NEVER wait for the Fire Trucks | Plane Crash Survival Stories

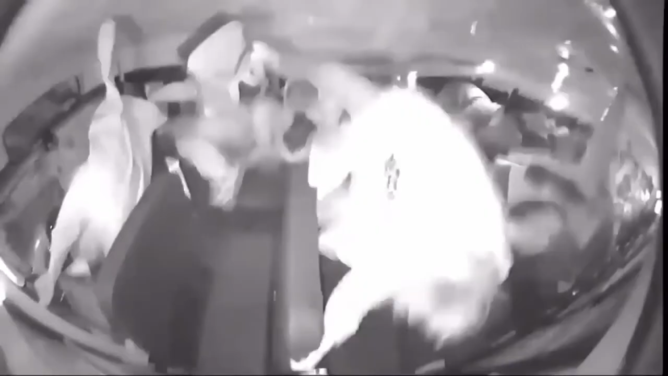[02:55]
and he was forced to watch dozens of
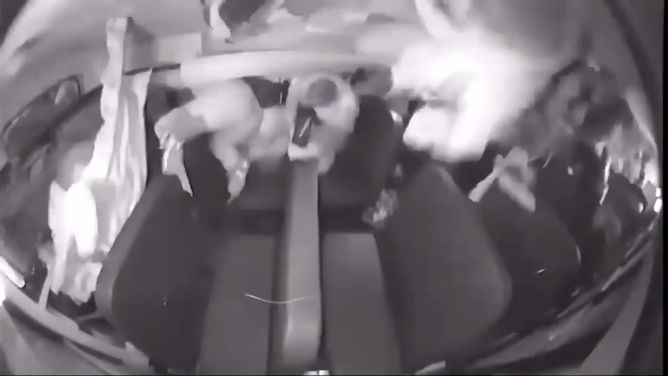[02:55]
people either be killed or sustain serious injuries.